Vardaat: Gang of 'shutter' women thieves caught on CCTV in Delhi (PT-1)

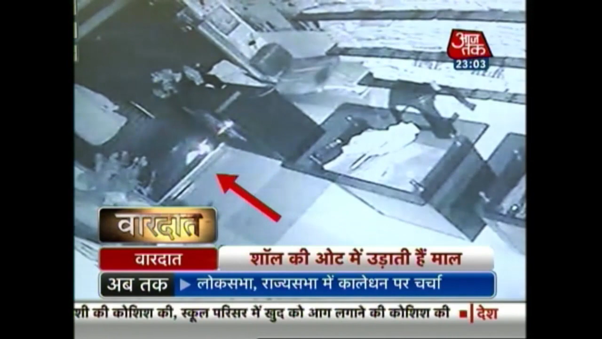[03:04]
नीचे से दुकान के अंदर घुसाने में काम्याब हो जाती है ये सब कुछ पलक जपकते हो जाता है और बाहर खड़ी तमाम औरतें फिर से अपनी अपनी शौल ओड़कर कुछ ऐसे खड़ी हो जाती है जैसे कुछ हुआ ही नहीं